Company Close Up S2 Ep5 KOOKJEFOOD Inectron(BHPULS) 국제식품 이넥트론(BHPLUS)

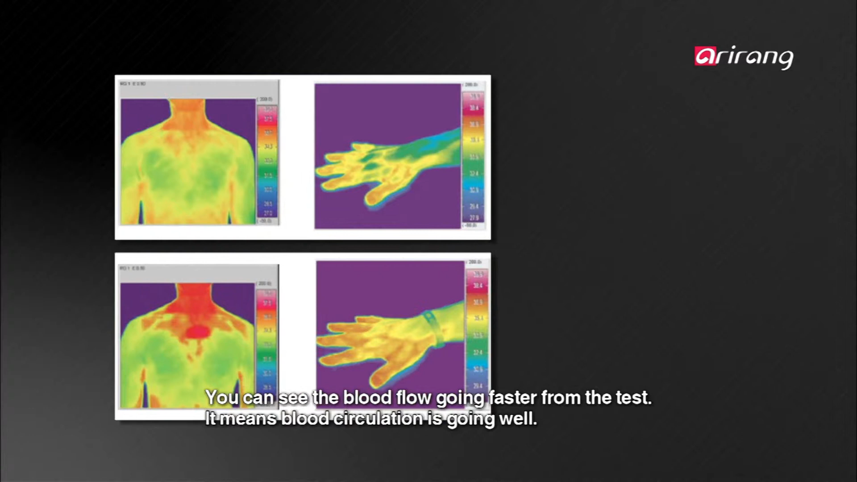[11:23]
이 혈액 흐름이 빨라진다는 것은 혈액순환이 원활하게 이루어진다는 걸 의미하고요.
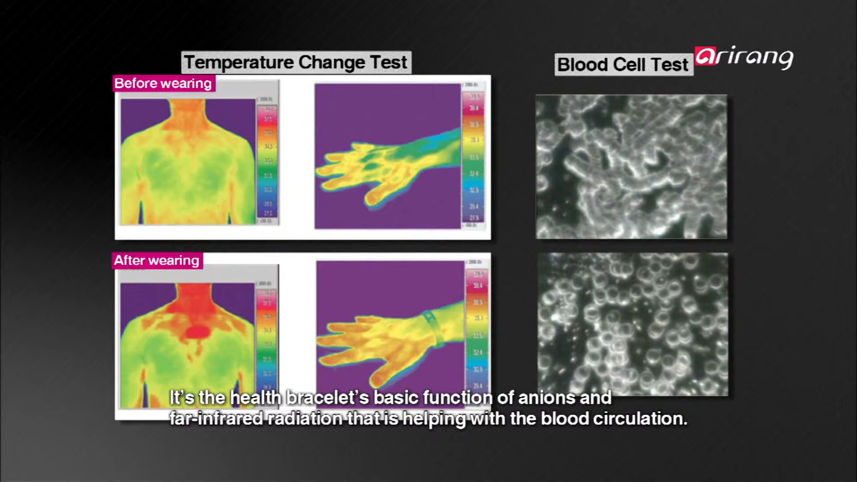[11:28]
이 혈액순환은 저희 건강팔찌의 기본 기능인 음용원적외선 기능으로부터 온다고 말씀드릴 수 있겠습니다.